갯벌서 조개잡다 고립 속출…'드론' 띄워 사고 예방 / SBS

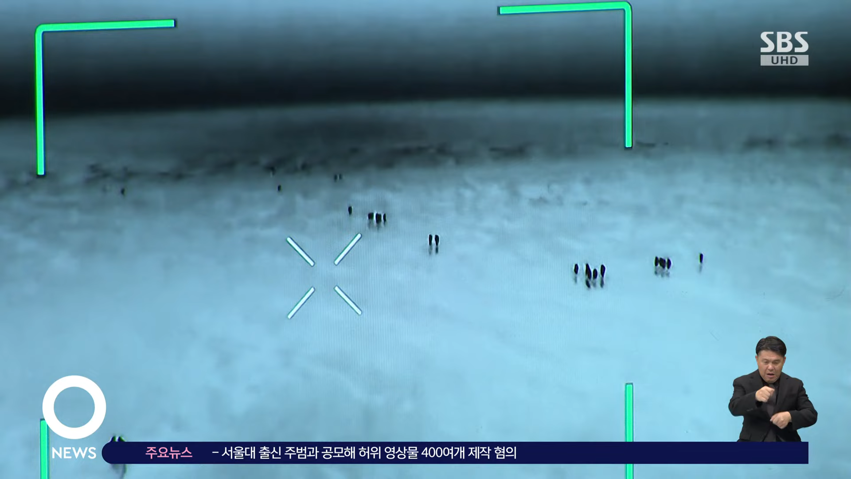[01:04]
드넓은 갯벌에 해루질하는 사람들이 속속 나타나고 출입 통제 구역으로 지정된 곳에서도 움직임이 감지되자 즉시 개도 방송이 나옵니다.